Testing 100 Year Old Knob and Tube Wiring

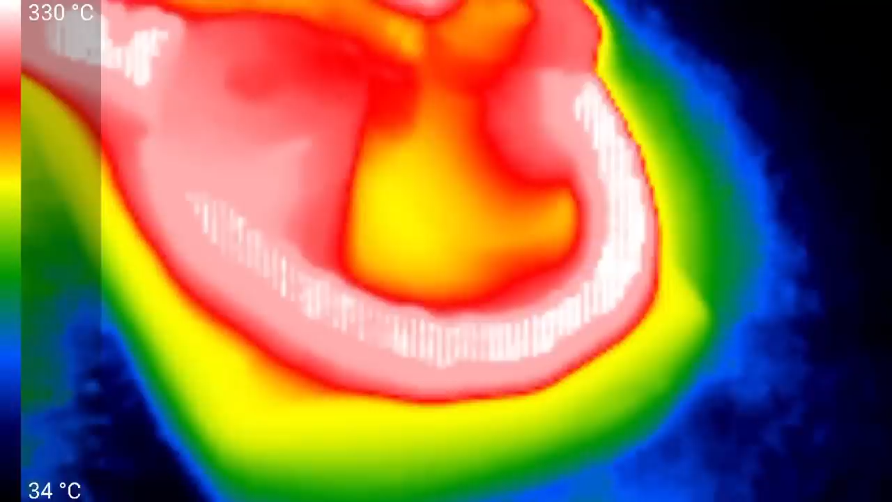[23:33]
On screen: scale top 330°C, scale bottom 34°C
but that's the maximum temperature that the camera can pick up. What does our tube look like?
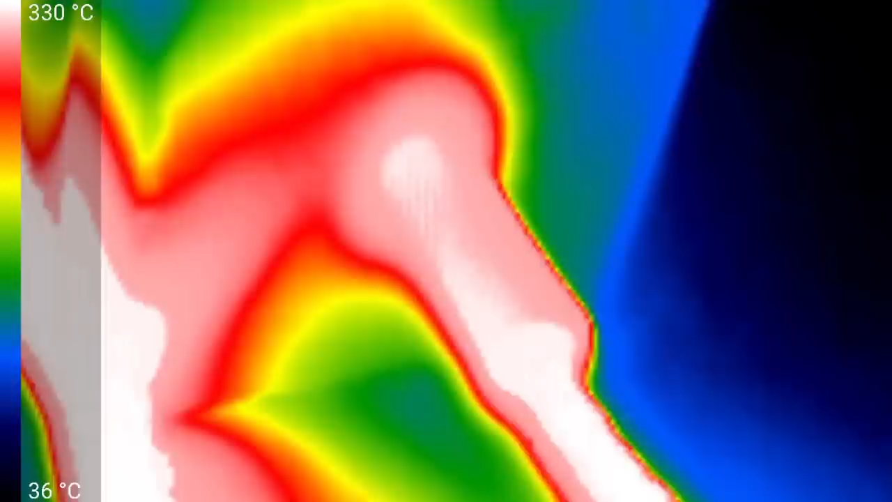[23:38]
On screen: scale top 330°C, scale bottom 36°C
Look at those temperatures. Yeah, I think they're off the scale for the camera. We have a fire.